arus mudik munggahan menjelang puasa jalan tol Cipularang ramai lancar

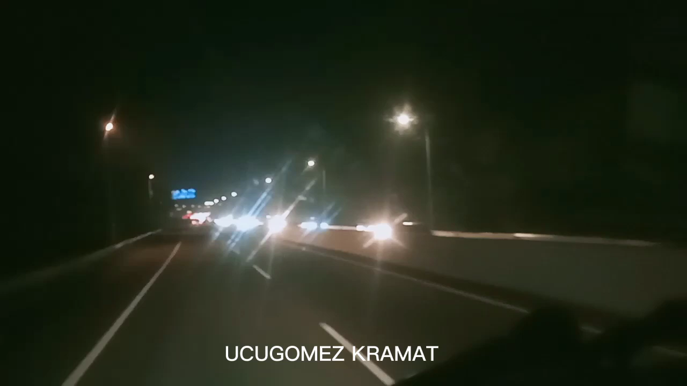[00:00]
arah Jakarta, guys. Padat-padat. Arah Bandung, kosong Malongpong. Oh, di seberang sana arah Jakarta. Padat. Padat. Sangat padat ya, Pak Driver.
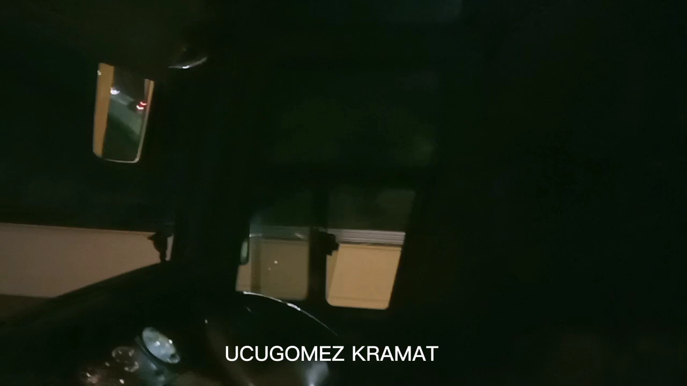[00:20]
Sama Pak Driver Cecep style.
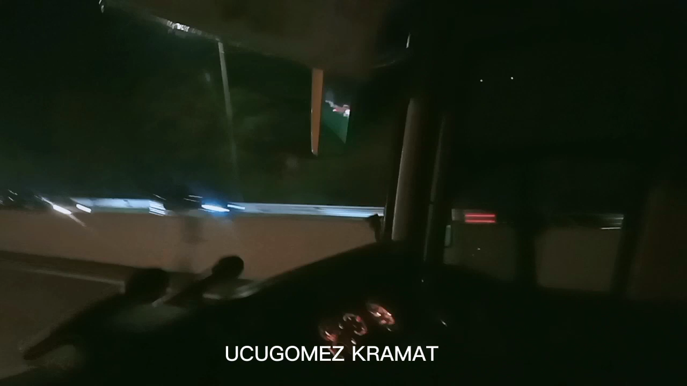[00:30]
Habis pulang dari Jogja. Ini arah Bandung malam Senin pasti kosong. Kalau udah arah Jakarta pasti ramai dari Bandung, padat. Situasi Cipularang kilometer 82. Bli-bli.
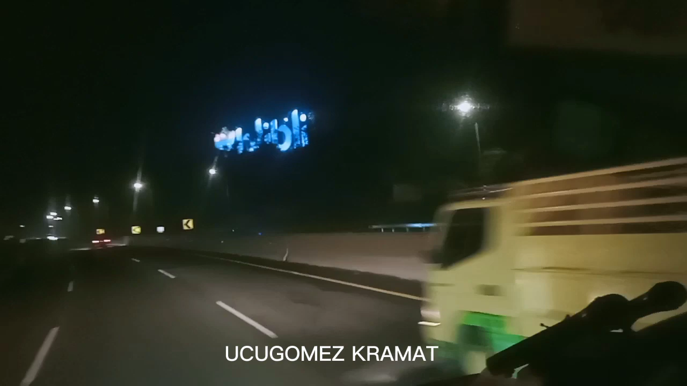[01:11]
Kosong-kosong arah Bandung. Ini driver Mang Cecep.
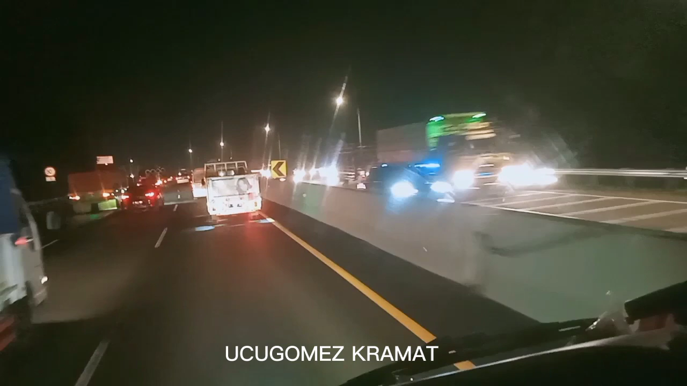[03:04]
Jadi jalannya ramai lancar, truk pun ke kanan, ngeblong kanan. Terus. Ke Cipularang.